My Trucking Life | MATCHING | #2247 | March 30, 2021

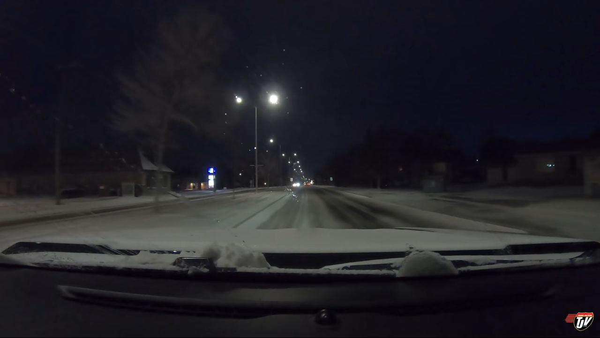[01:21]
It is March 30th, 2021 today. We had a snowstorm overnight. It wasn't too bad. They said it would be much worse. But here we are. I think the worst part of it is that it's super windy today. We're sort of sheltered in town here right now. But I know the wind is gusting up, oh, probably close to at least 60 kilometers an hour, 60 clicks, or like 40 miles an hour, at least.